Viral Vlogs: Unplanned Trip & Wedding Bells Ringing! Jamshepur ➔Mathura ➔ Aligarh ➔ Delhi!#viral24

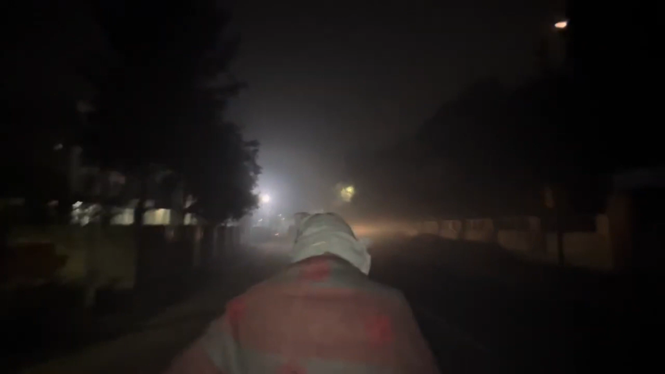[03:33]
अब देखे, कुहासा ही कुहासा है चारों ओर, ठंडी है खूब तेज, 8 डिग्री के आसपास टेम्परेचर है।
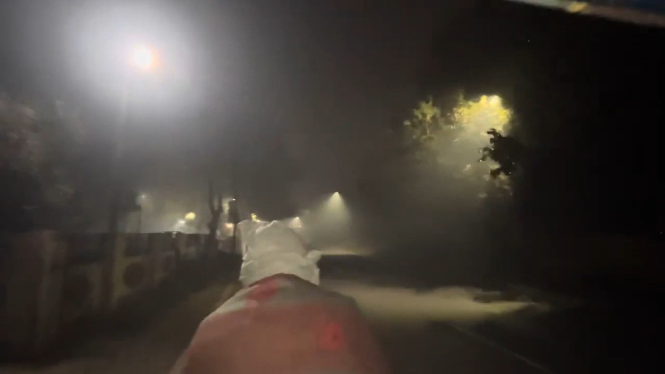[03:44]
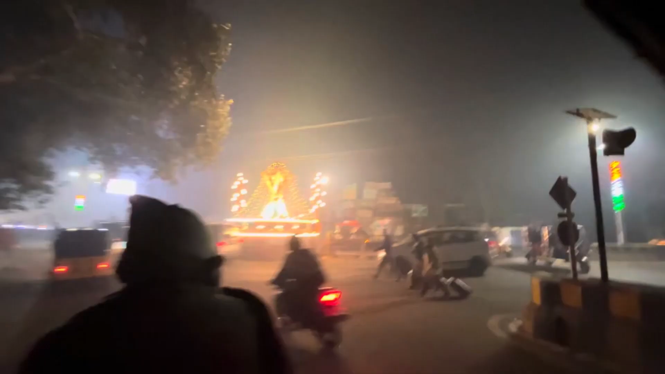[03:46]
अभी हम लोग स्टेशन से बाहर आ गए हैं और ये आप देखे कितनी चकाचौंध है।